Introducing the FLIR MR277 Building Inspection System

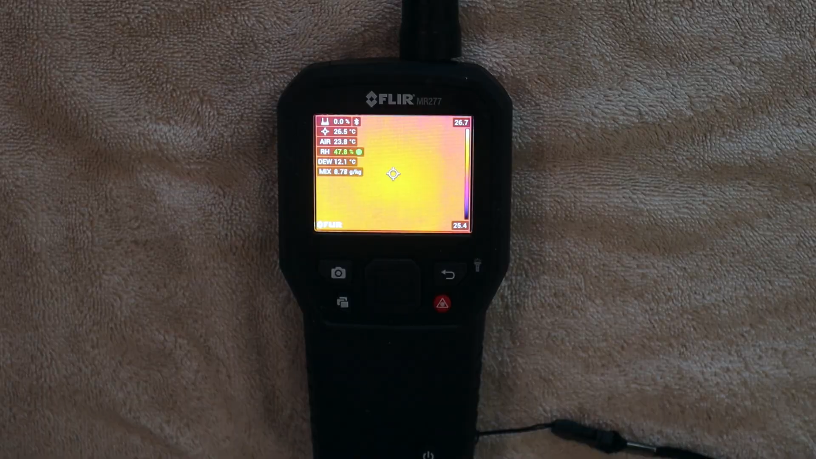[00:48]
So with the device on, let's talk about some of the specifications.
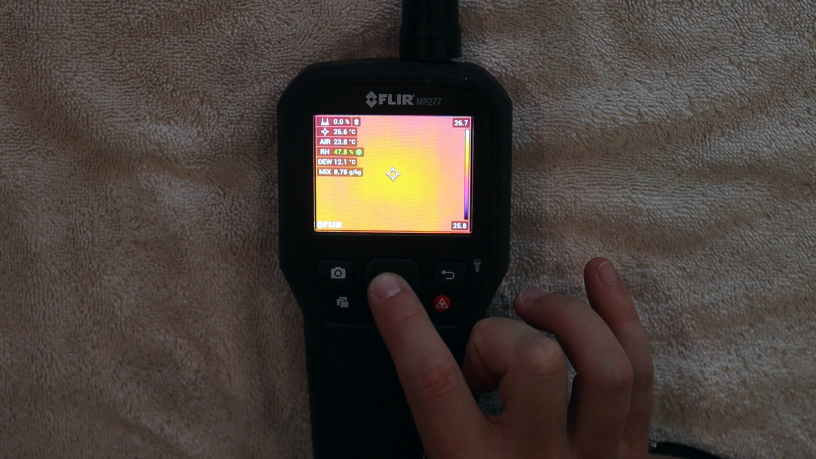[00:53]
On screen: spot 26.6°C
The device has Fleur's MSX imaging, which is multispectral dynamic imaging.
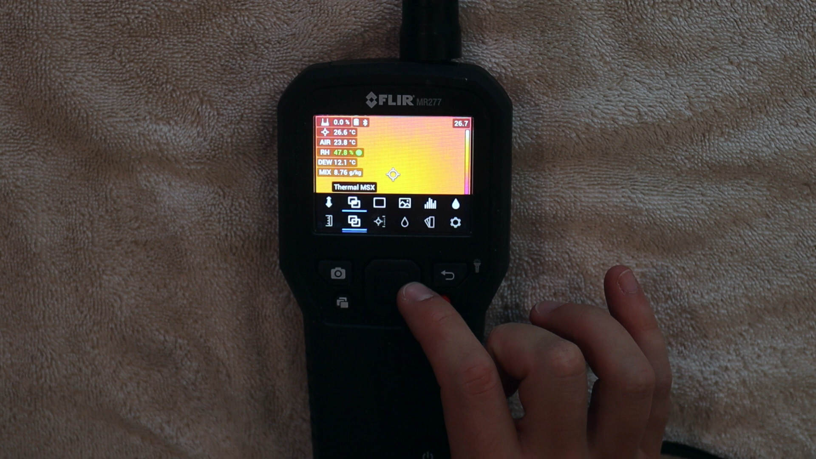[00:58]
On screen: spot 26.6°C
The device also has different thermal image palettes, which include iron, rainbow, arctic, white hot, and black hot.
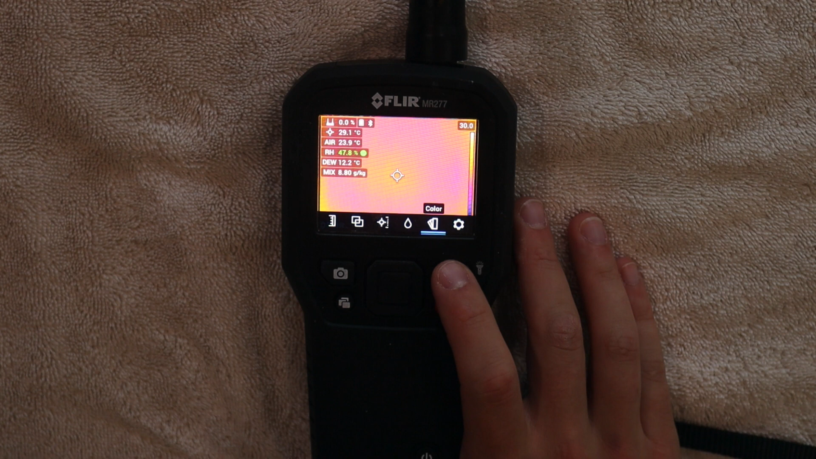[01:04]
On screen: spot 29.1°C
It has a pin moisture mode, along with pin moisture groups.
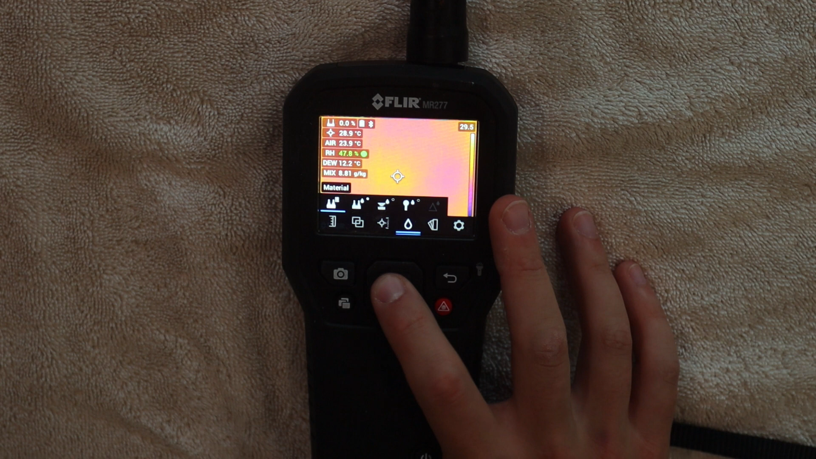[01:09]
You can group 11 materials together for different organization purposes.
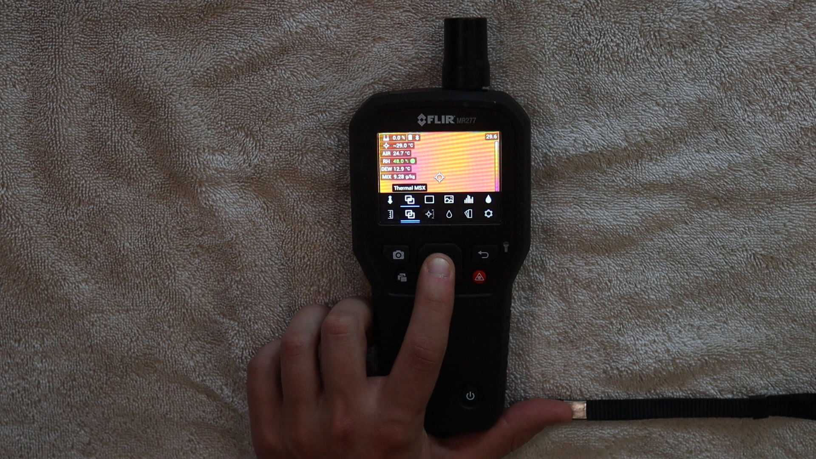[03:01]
The laser orientation, single laser pointer to center the thermal image.
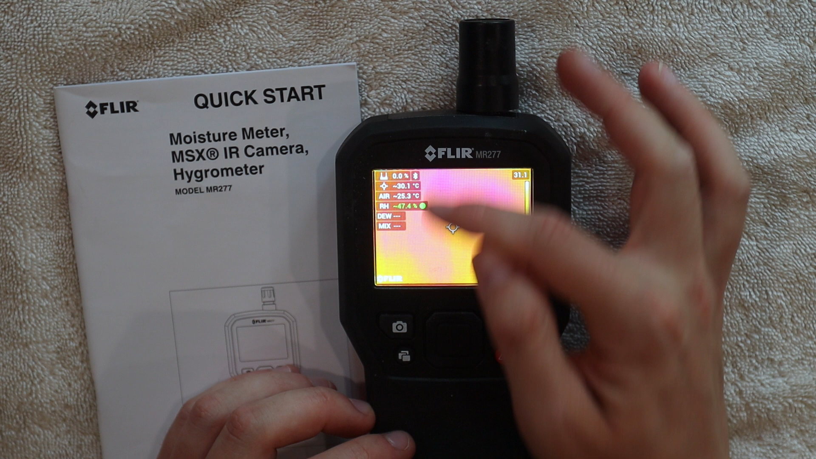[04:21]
One is having this psychometric data up at the top. It's very easy to be able to check the temperature, the relative humidity, and kind of keep the flow going while during the inspection. And also the top can show the pin and pinless moisture meter mode at the top.
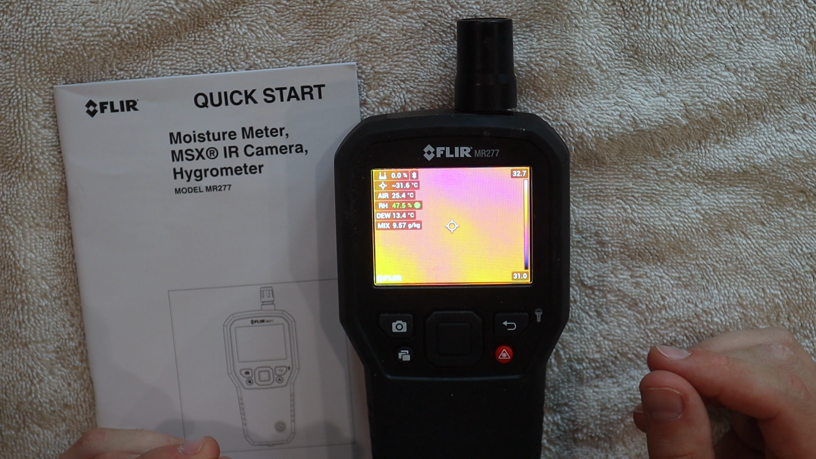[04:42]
Use this as reference. Now, the MSX display on the thermal imaging is fantastic. I've used FLIR's other devices, the little tiny one that kind of goes into the bottom of the phone, and the overall imaging on this is much better. As well, you can go right into thermal, so you don't have to distinguish the different colors. I really like the thermal MSX. It shows a nice resolution of the surrounding environment, as well as the color differences in the entire environment, so you can kind of see what's going on.
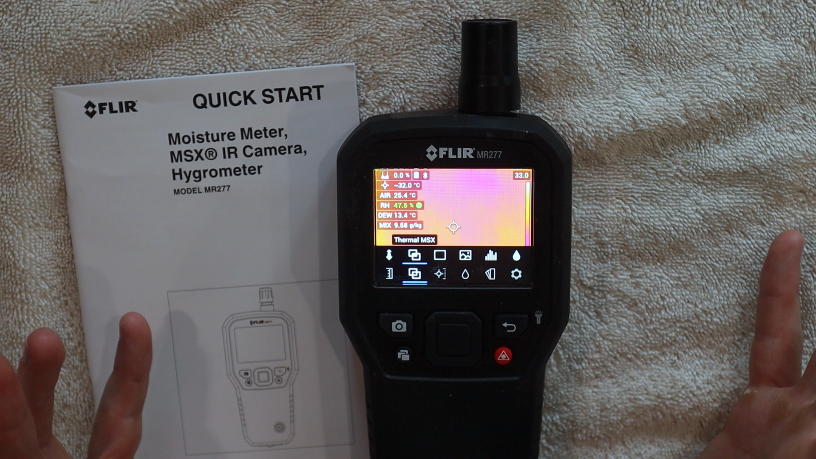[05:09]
The last thing that I really like is it has a flashlight built into it. See that? I was doing an inspection up in a crawl space, and I left my flashlight down below,
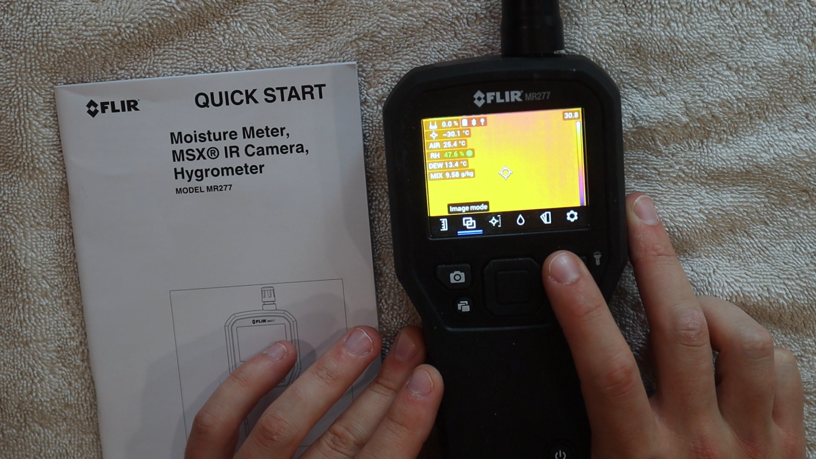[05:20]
and then I was like, whoa, there's a flashlight on it. I was able to see everything I needed to see, and I was able to complete my inspection.